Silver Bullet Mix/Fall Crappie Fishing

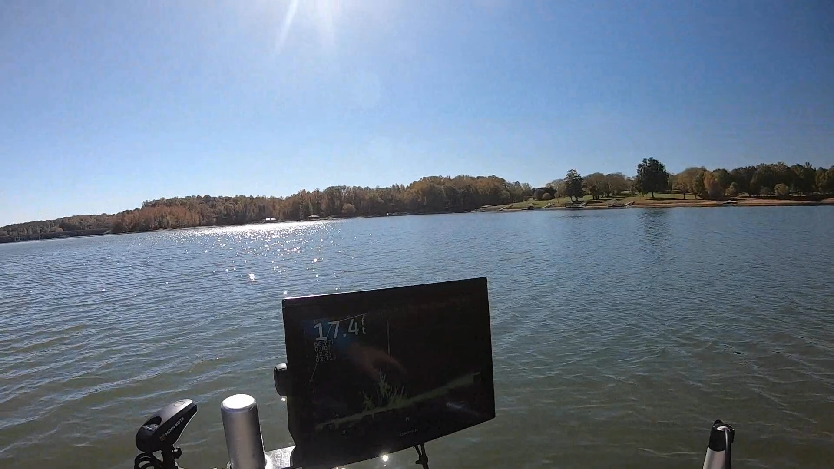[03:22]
up here I went oops I'm on top of them now y'all probably heard me say that yeah this is not I don't usually don't get this close to them but I'm better off now this to be still if I move and run the trolling mode it's running itself on spot lock right